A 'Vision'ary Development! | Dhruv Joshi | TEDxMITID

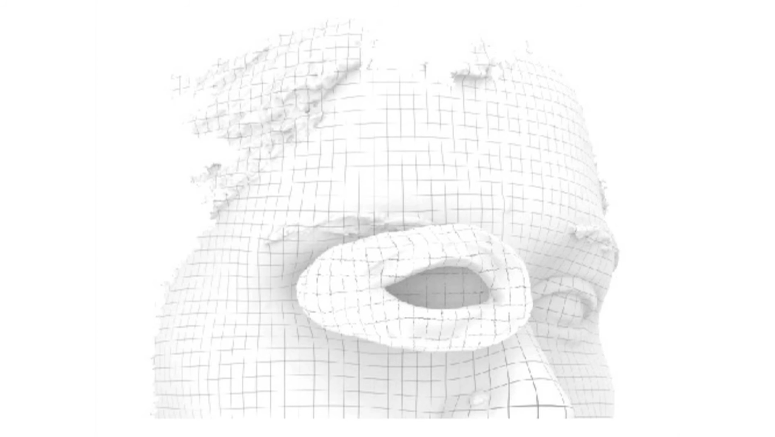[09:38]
Now with the data in digital form, we were able to computationally sculpt the exact prosthetic that she would need with the confidence that it's going to fit properly and it's going to do its job.